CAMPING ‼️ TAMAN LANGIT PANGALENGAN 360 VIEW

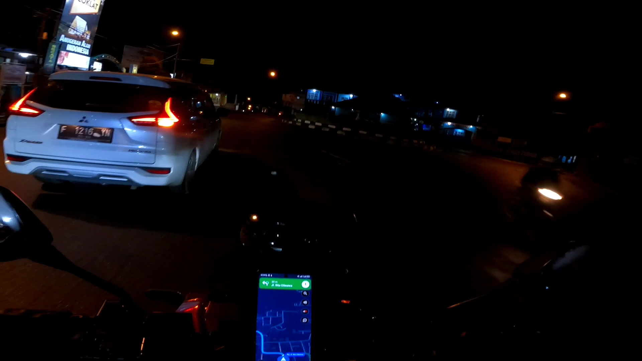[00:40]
Jadi kalau misalkan kalian mau belok ke kanan itu ke arah Bandung ya guys ya. Nah, di sini lurus saja menuju ke Situ Cileunca ya guys ya.
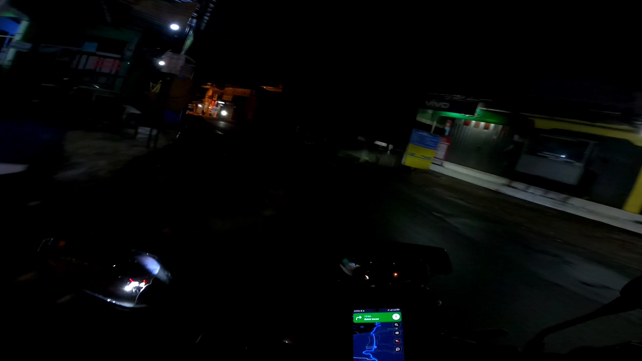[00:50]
Situ Cileunca ya guys.
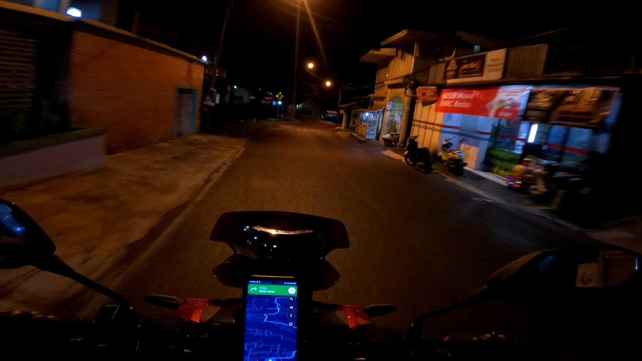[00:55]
Nah, kalau misalkan dari patokan tadi tuh, dari pertigaan tadi yang ada bundarannya itu belok kanan,
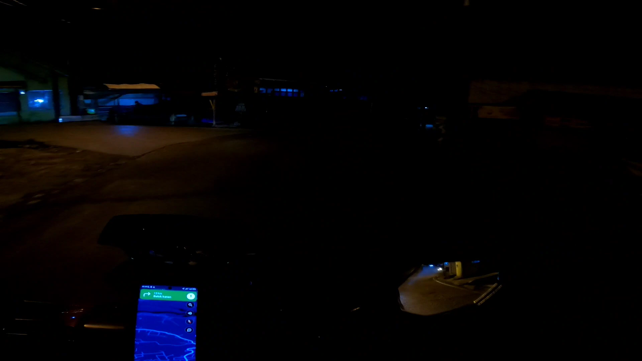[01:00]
terus dari sana tuh apa sih belok kanan ya guys ya, ke Situ Cileunca tuh. Jadi jarak dari sana ke arah situ itu sekitar 13 kilometeran. Di sini gua bareng Bang Adi dan Bang Didot.
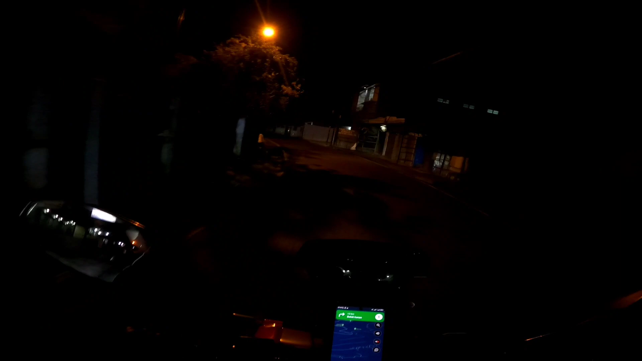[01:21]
Oke guys, kita langsung aja langsung menuju ke sana. Let's go. Oke guys.
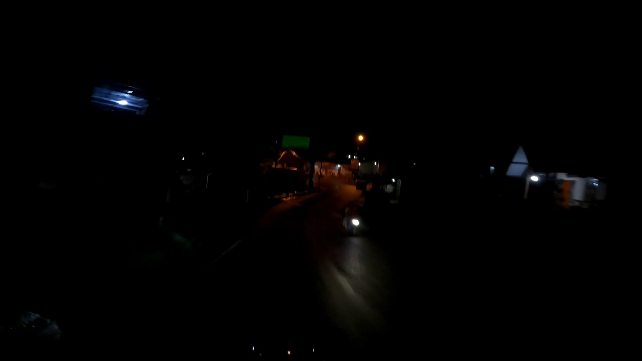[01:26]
Di sini ada nggak tahu aing apa, pelangnya nggak kebaca guys. Situ Cileunca. Oh, Situ Cileunca lurus aja guys ya. Udah Situ Cileunca ini teh. Oh, ini. Sebelah kiri teh situ. Oh, benar-benar guys. Jadi kata Bang Adi nih sebelah kiri ini ada situ ya guys ya.
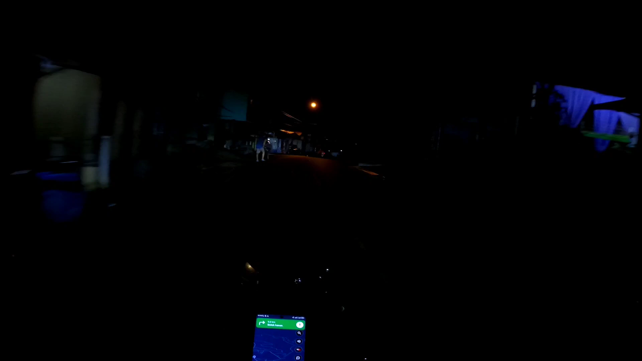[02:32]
Banyak perkemahan gitu ya sebelah kiri gua tuh. Ya, sebenarnya harus sih bang kita mampir sini. Cuma nah, kalau misalkan kalian mau body rafting tuh pasti kalian lewat sini, guys. Betul.
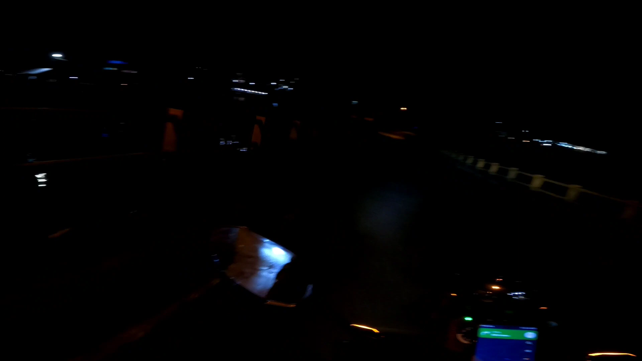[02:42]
Dulu gua pernah lewat sini, jadi terjun ke bawah sono tuh ada sungai di bawahnya gitu. Ada PLTA gitu di bawah sana tuh kalau gua ingat lagi tuh.
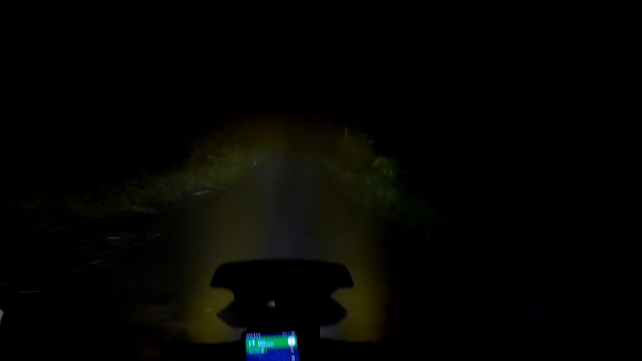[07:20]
Lampu kuning. Udah lampu kuning ini. Lampu putihnya matiin.
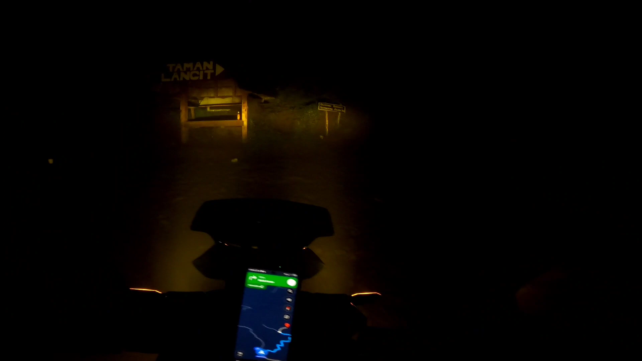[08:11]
Kanan guys ya, kanan guys. Jalannya guys, ini memang villanya. Benar-benar adventure gitu guys. Mantap sih malam-malam kesini. Enakin pisang kia guys, jalannya teh ya.
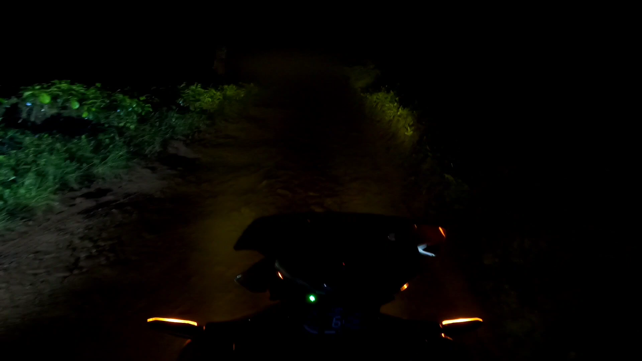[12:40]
Mata aing nggak bisa ngelihat benar-benar gitu guys. Bisa tuh. Bisa sih.
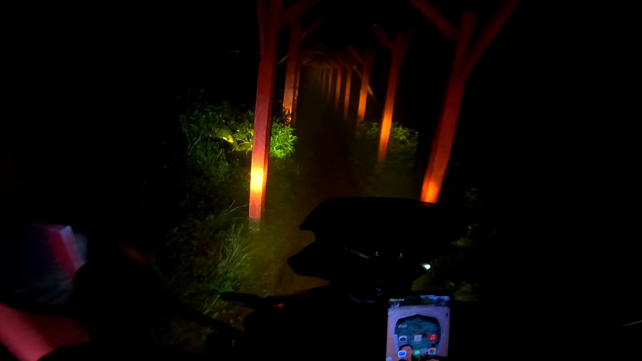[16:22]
Jadi kita harus melewati dulu terowongan merah ini ya, jembatan. Gua rasa sih seperti di Cirahong gitu, guys ya. Tasik yang bawahnya itu ada sungai dan di atasnya ada rel kereta gitu, guys.